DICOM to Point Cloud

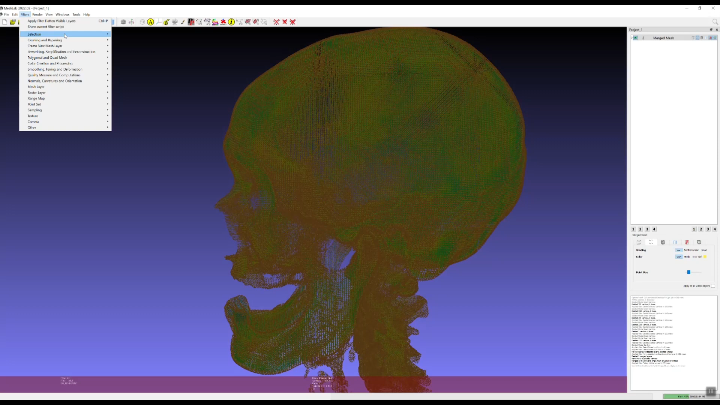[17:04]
Okay, so I'm gonna try this again and see if I might have done something to make it select too much. Go back to RGB and put our color 255, 182, 55, 17. Let's just uncheck the inclusive selection, select preview, and you know what?
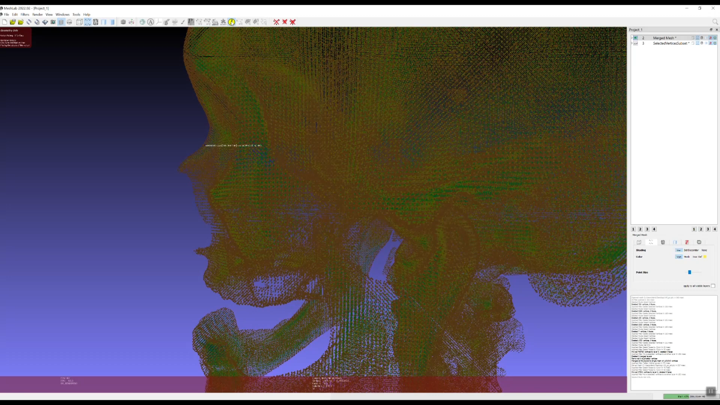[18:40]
So you can either, you know, again, click T, find another value, or we can enter the same value that we had and just adjust that variation. 255, 182, 55. 17. I'm actually going to set the variation on the red to 0. Oops, preview.
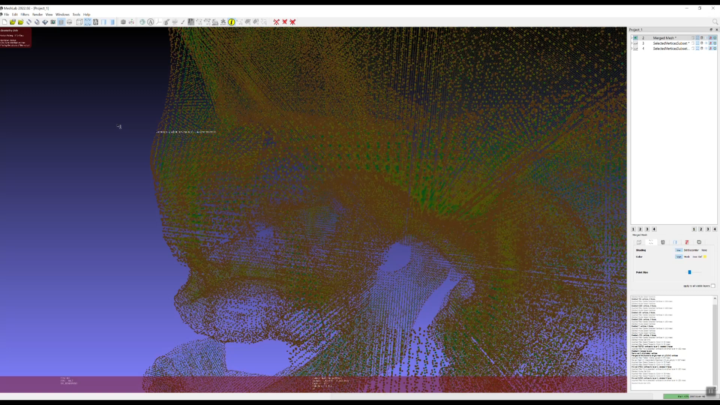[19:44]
So let's just go ahead and pick one of these. Write that down. 255, 158, 55, and 0. Okay, that's what we're missing, the alpha 0. So let's get rid of that. I'm 58, 55, alpha 0.
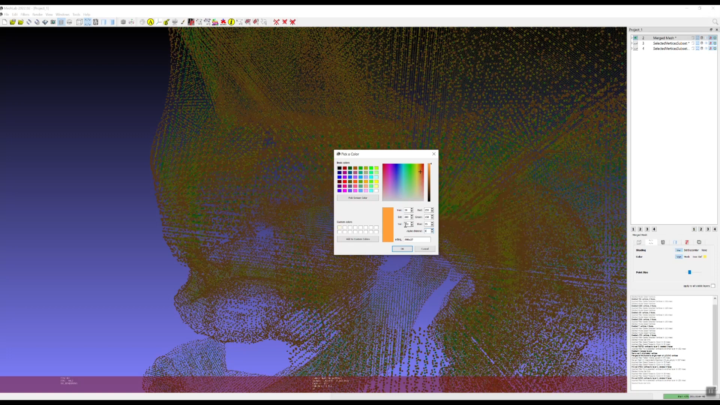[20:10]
Okay. Preview. That might be better.
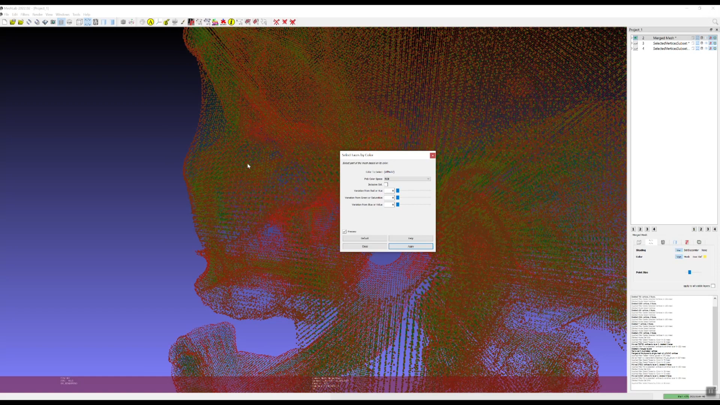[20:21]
It looks like it's selecting a lot of the outside, so let's click apply.
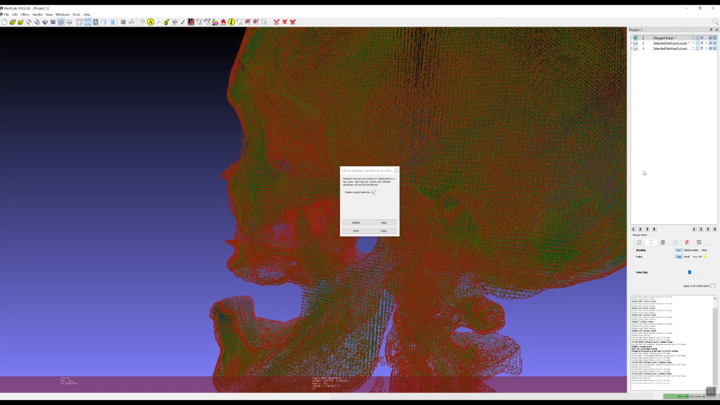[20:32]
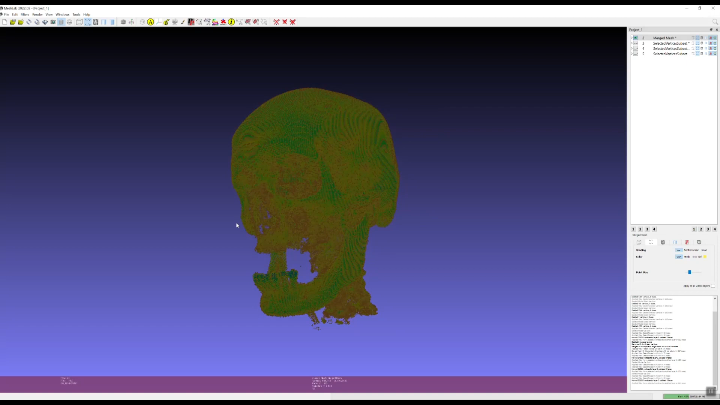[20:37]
I can live with that. Still a little bit of the orange, but it's not too bad.
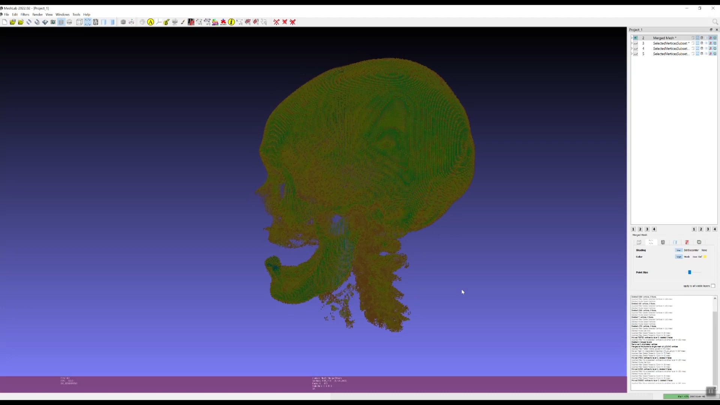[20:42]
So I'm going to export this, file export mesh. Edited.